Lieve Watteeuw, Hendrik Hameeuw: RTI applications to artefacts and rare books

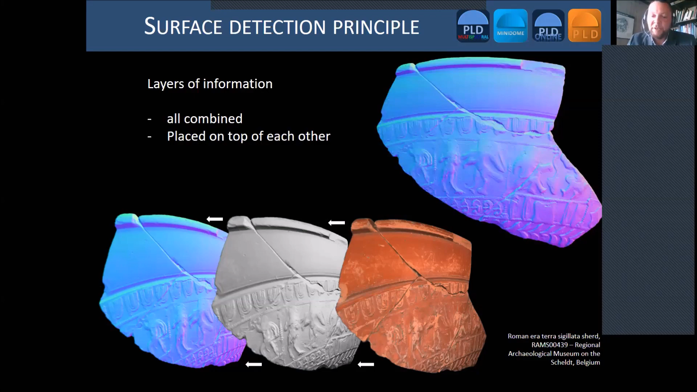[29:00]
And so when you start interactively, dynamically inspect your surface, it is always based on also understanding the three-dimensionality of your surface. So how does it work then in general? So we have the acquisition system below to the left.
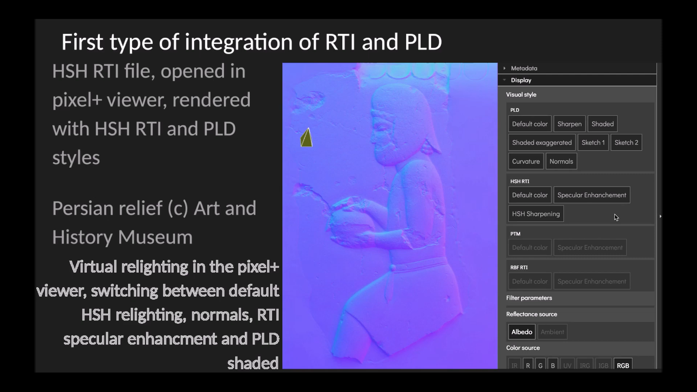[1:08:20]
and the ambient map, are being calculated, after which PLD's viewing styles become available. So this is the RTI specular enhancement style, which has some parameters,
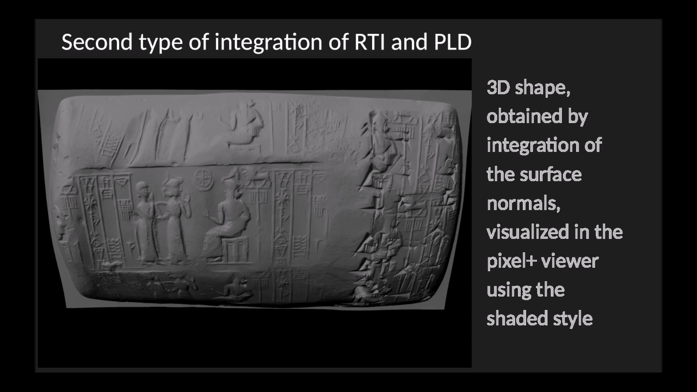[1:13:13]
Compared to other 3D scanning techniques, SCML is particularly good at capturing fine surface details. By integrating the surface gradients, a depth image can be reconstructed. This 3D shape can be viewed in the PixelPlus viewer with the various visual styles superimposed on it. In this example, the shaded style was chosen to highlight the shape.
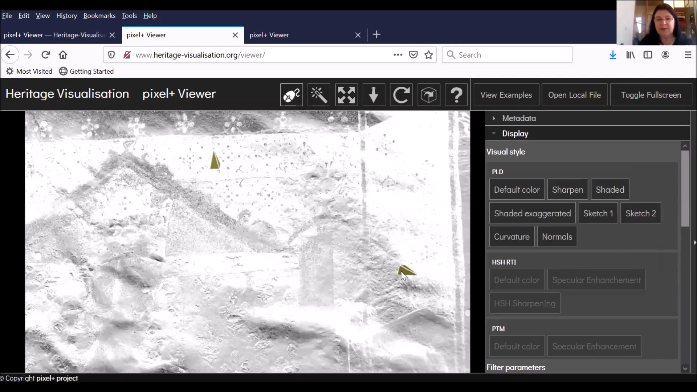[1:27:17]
And this is what we do when we are illuminating the colors.
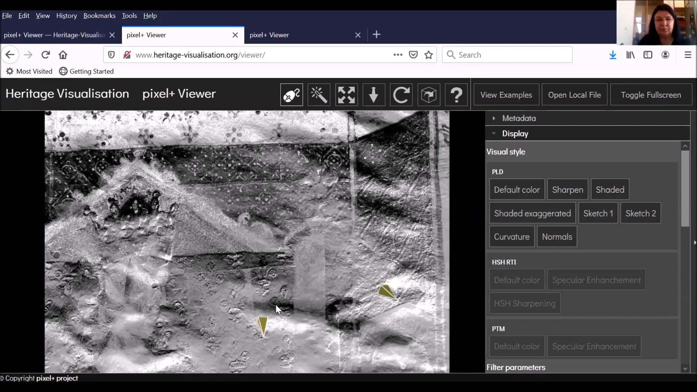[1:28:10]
So it's not in the paint layer, it's in the parchment, who has different kinds of shades. We can go deeper, and then you see that in fact the little points here in lead white, it's a very thick paint layer, they are going, they are showing more sharply. Maybe going down to the image very softly.